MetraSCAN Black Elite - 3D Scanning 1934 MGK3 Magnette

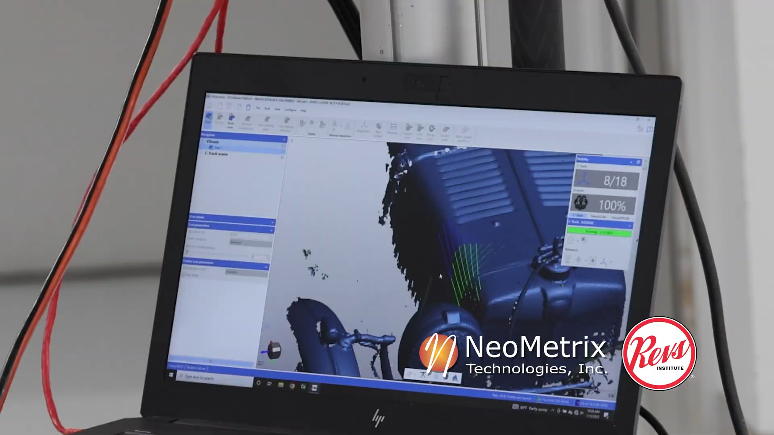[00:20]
I'm using a 3D laser scanner from Creoform Technologies.
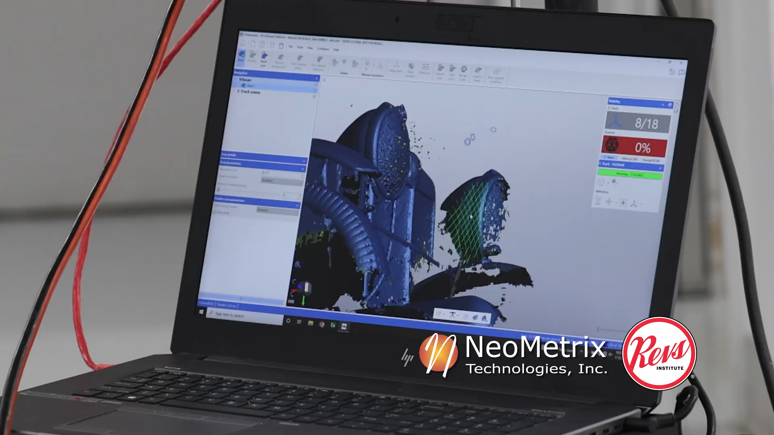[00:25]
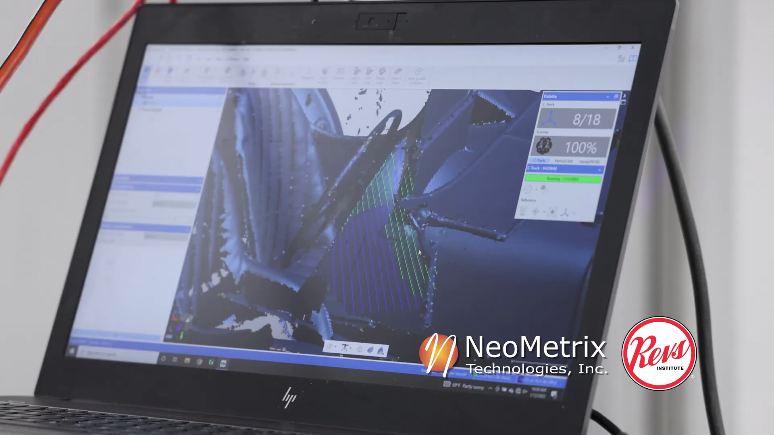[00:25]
Creoform has created a 3D laser scanner called the Metroscan Black Elite.
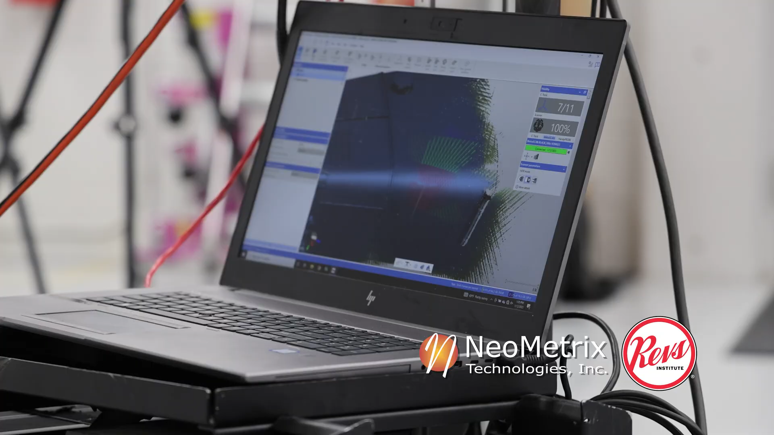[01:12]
These targets help reference where the overall object is that I'm scanning in conjunction with the C-Track and then these markers that are also on the scanner.